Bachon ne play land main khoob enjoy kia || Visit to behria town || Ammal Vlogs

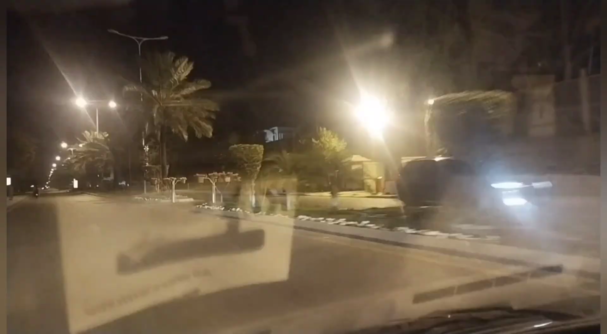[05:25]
यहाँ पे एक्चुअली आई थिंक ट्रैफिक था जिसकी वजह से हम थोड़ी देर के लिए रुके थे और उसके बाद हम बहरिया टाउन के अंदर एंटर हो गए थे।
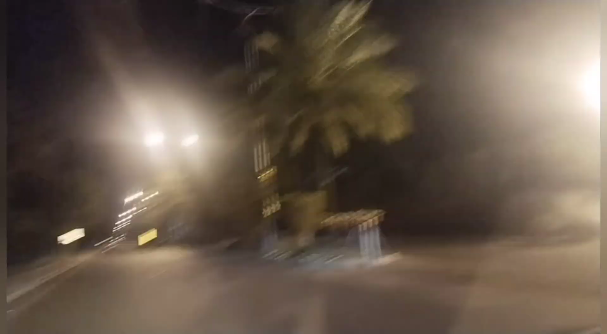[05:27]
ये बहरिया टाउन के अंदर मेन जो है वो हम एंटर हो चुके हैं।
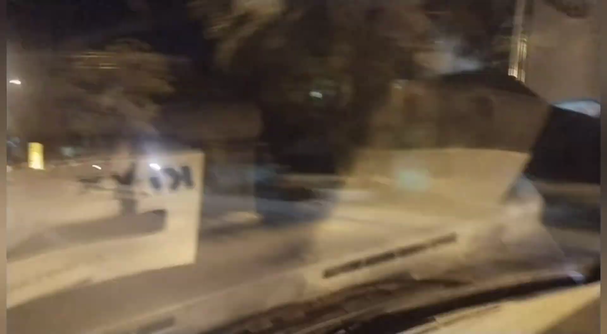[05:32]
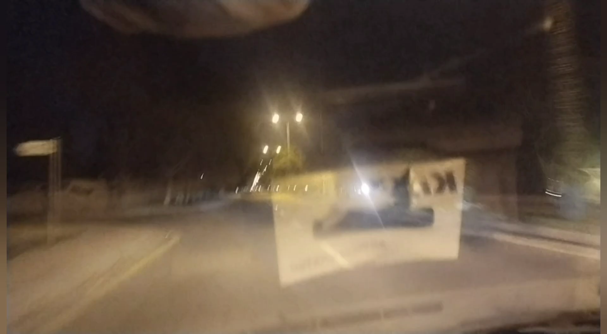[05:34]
ये आप देखें बहुत बहुत यार लाइटिंग थी,
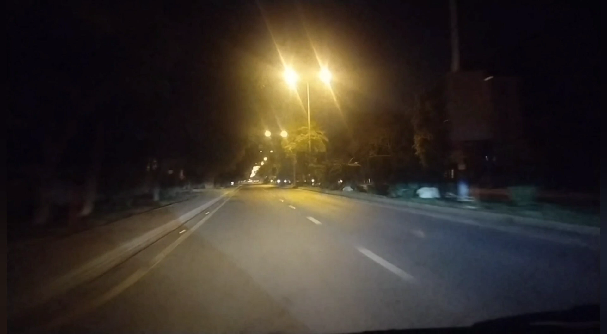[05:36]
बहुत अच्छा बहरिया टाउन बना हुआ है, बहुत ज़्यादा वसी और रीज है।